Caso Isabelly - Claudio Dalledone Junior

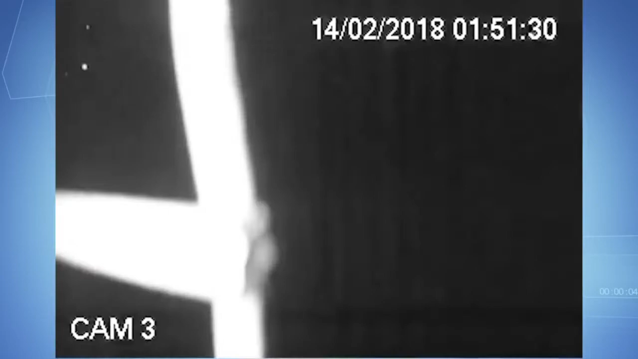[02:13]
O carro reduz velocidade, o outro passa pela direita. O carro que entra à direita nessa rua é dos irmãos Vargas. O que retorna em seguida e passa pela esquina da ultrapassagem é um palio,
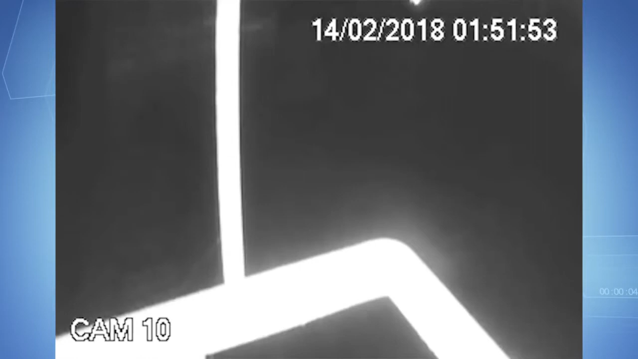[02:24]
onde está a youtuber Isabelle, a mãe dela, um amigo e um assessor.
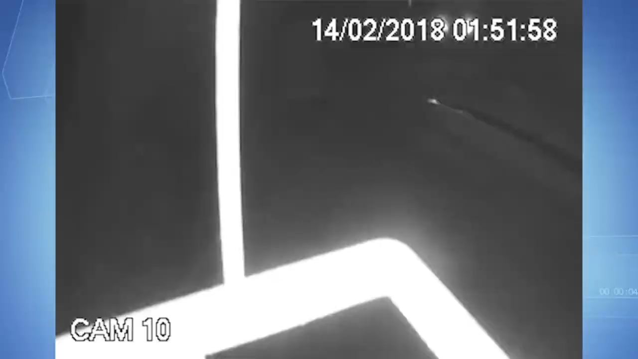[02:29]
Nesse momento, Everton saca a pistola e atira. Eles estão entrando à direita.